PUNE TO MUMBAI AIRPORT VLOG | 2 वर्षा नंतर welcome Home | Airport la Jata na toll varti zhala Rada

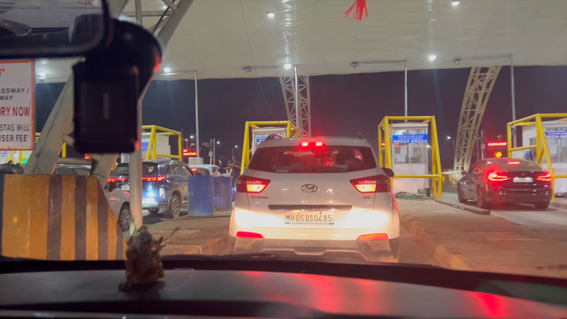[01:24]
थंडी खूप आहे, खूप थंडी वाजते, 19 degrees टेम्परेचर आहे आणि असं गुडगुड गुडगुड थंडी वाजते। गाडीमध्ये लवकर बसू, बग बग बग जल्दी भाग। नवीन टोल नाका खूप भारी वाटतंय, असं वाटतंय अटल सेतूला आलोय। एकच थीम ठेवली आता त्यांनी।
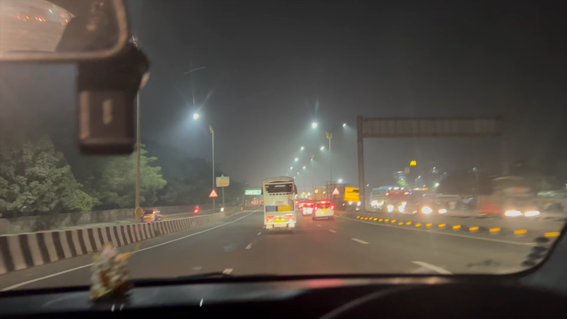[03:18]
झाला। नवीन खालापूर टोल नाका अजून चालू नाही झाला वाटतं।
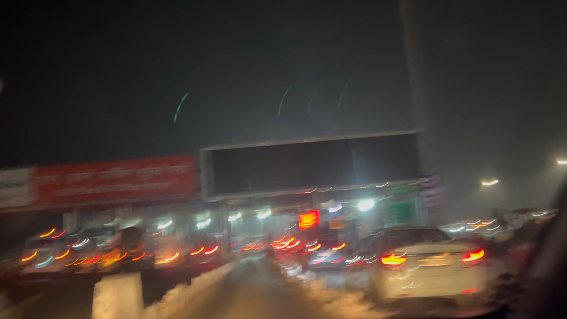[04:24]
हो CNGला लाईन बघ, इथे विचार करत होतो मी
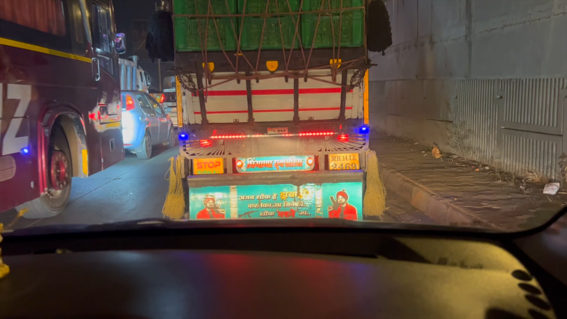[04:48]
मित्रांनो कोल्डप्ले कॉन्सर्टचे कोणाला तिकीट भेटले असेल तर मला पण घेऊन जा। आलेलो आहे आपला वाशी टोल नाक्यावर, जो की आता आपल्याला फ्री आहे.
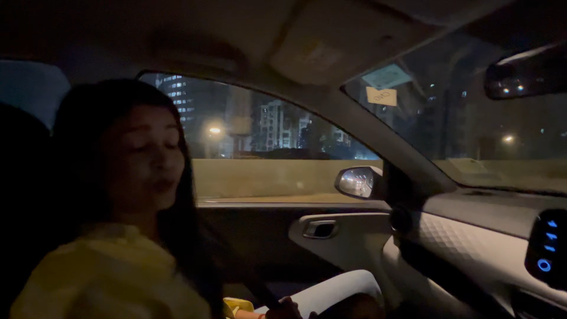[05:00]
महाराष्ट्र सरकार फ्री केलंय टोल सगळे मुंबईवाले. लाले लाले
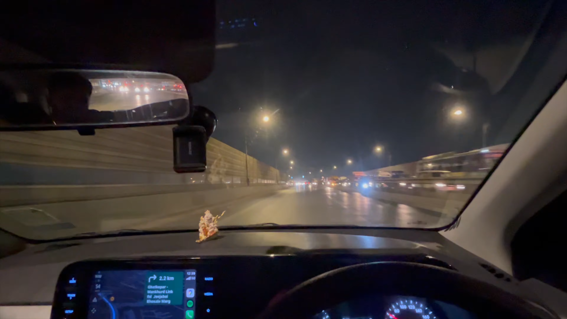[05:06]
14 किलोमीटर राहिलंय, पण टाइम खूप दाखवते, वाढतच चाललाय टाइम.
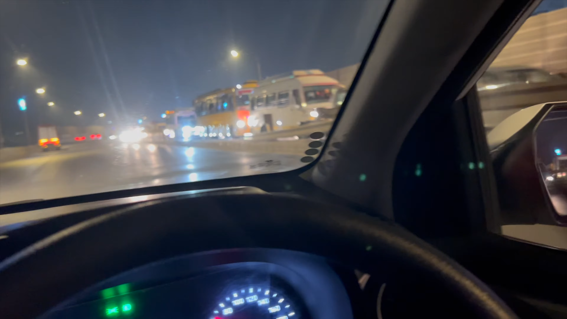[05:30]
वेलकम टू मुंबई बेबे. ट्रॅफिक बघा, ट्रॅफिक मुंबईनी स्वागत केलं आमचं ट्रॅफिकनी. वेलकम टू मुंबई.
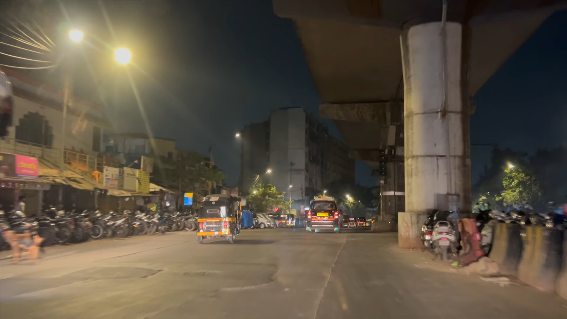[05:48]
तर मुंबईमध्ये आलो तर एवढं तर चालायचंच, केवढं डेंजर ट्रॅफिक आहे. इथूनच यायचं आहे आम्हाला रिटर्न.